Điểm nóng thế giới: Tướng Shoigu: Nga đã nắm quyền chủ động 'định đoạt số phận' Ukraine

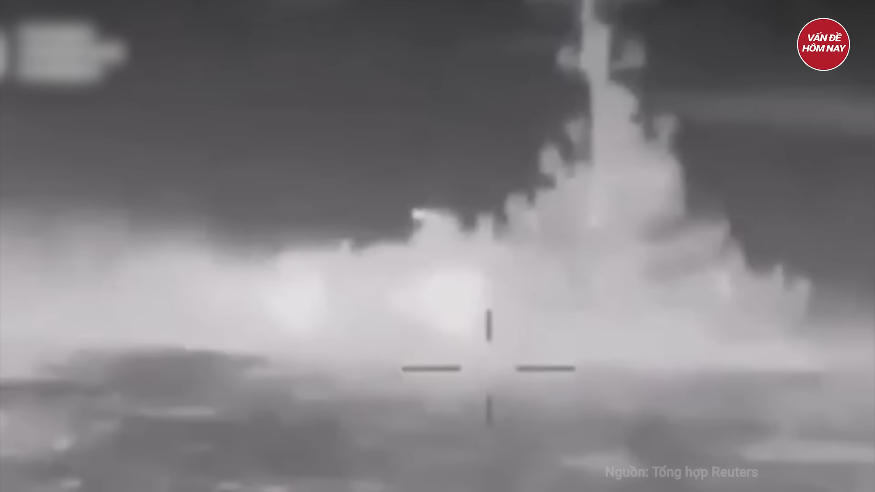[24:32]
Đánh chim bầy chiến hạm thuộc hạm nội biển đen của Nga
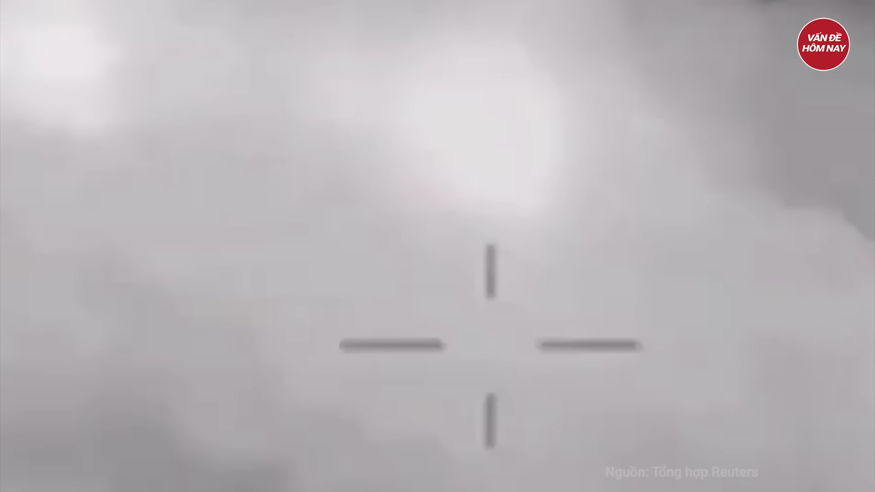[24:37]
Trong số này có tàu
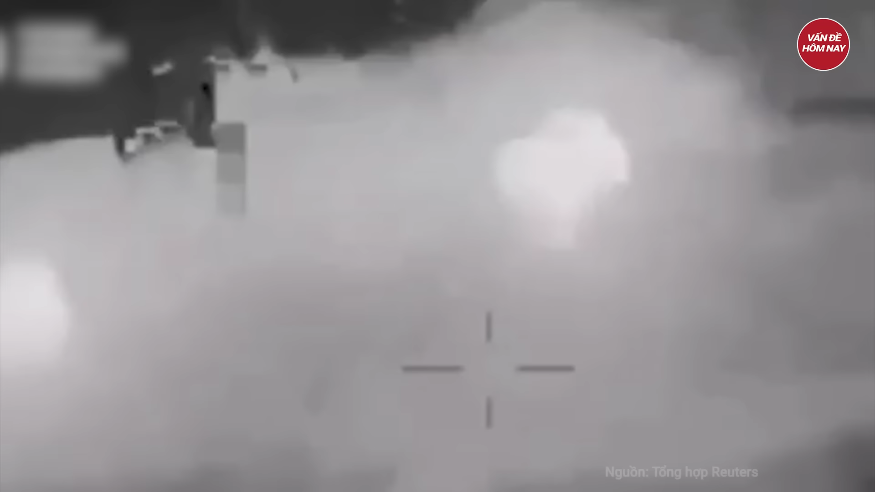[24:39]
tuần tra Sergei Kotov bị tấn công ở phía nam cầu Krum